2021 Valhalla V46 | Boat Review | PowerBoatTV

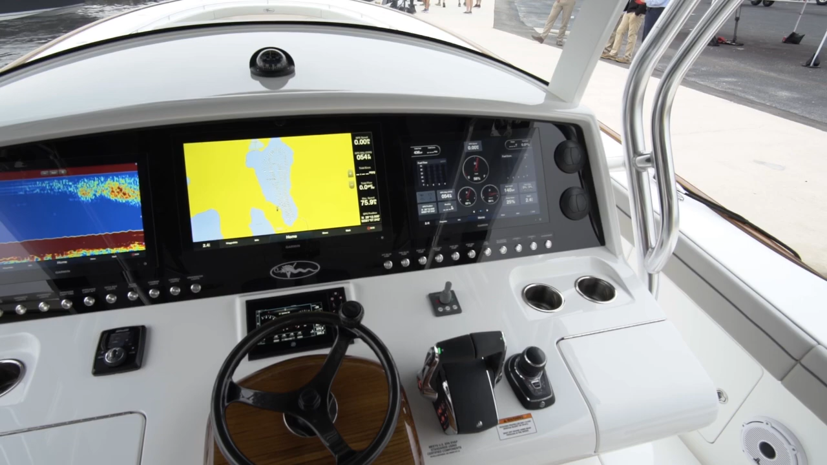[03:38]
helm and console are quite impressive on the v46 flush mounted in black acrylic
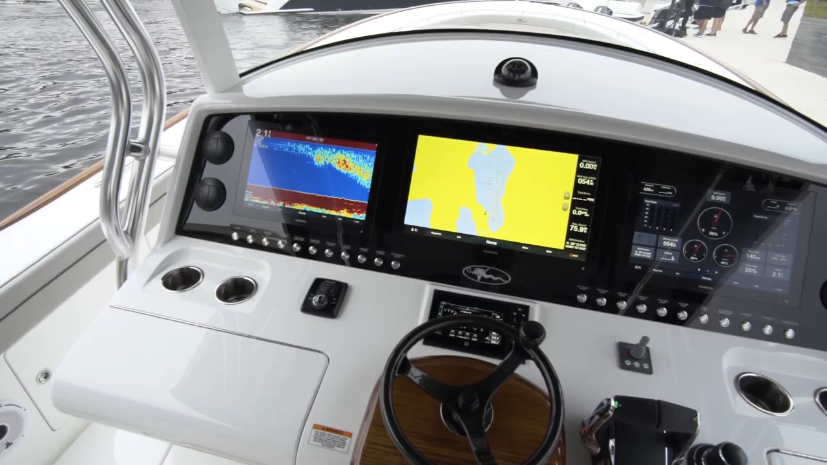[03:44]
on the dash are a 22 inch touchscreen surrounded by two 17 inch screens just below eye level above a row of push button led switches to give the dash a super clean finished
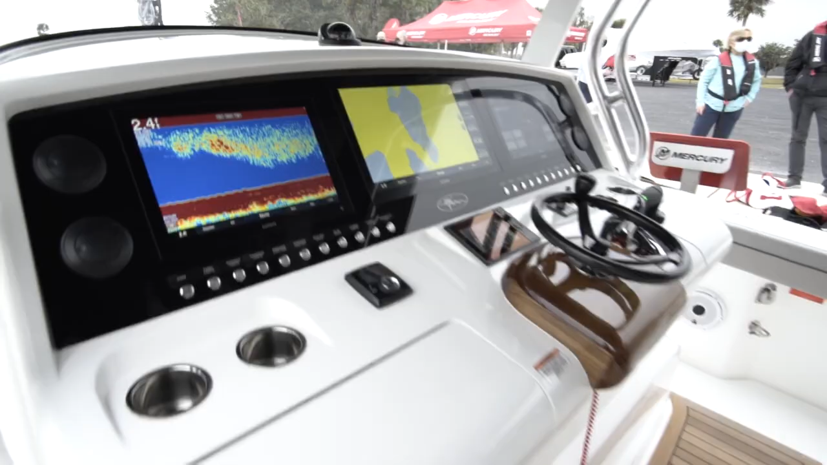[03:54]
look the steering wheel sits on center with the brand new mercury digital throttle and shift and joystick controls just to starboard and